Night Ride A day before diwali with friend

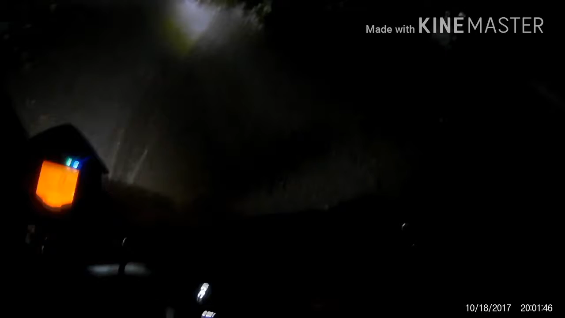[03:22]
कॉफी कुछ खास नहीं था, कॉफी ऑर्डर था, कॉफी नहीं अच्छा था। अगर 25 रुपया दिया काय का लिया घंटा चक्कर आगे बनेगा, इसमें टायर पंचर हो जाएगा मेरा, इसी जगह पे गाड़ी चला चला के
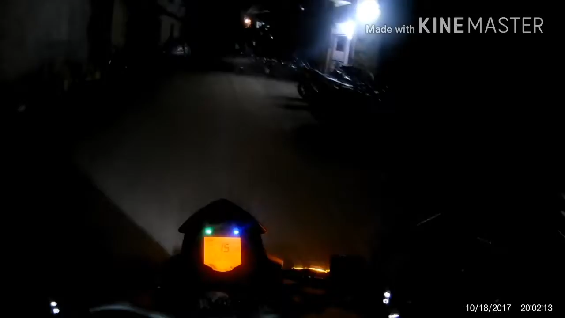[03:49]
टायर लगता है भाई, इसी जगह पे गाड़ी चलाने में टायर पंचर हो जाएगा।
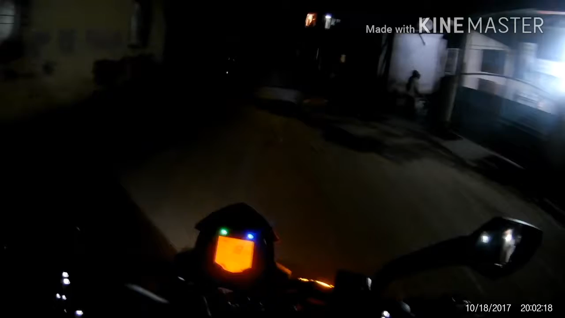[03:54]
पंचर होता तो नहीं है, क्या भरोसा मगर प्रैक्टिकली सोचने जाएगा तो हो सकता है, एनीथिंग कैन हैपन।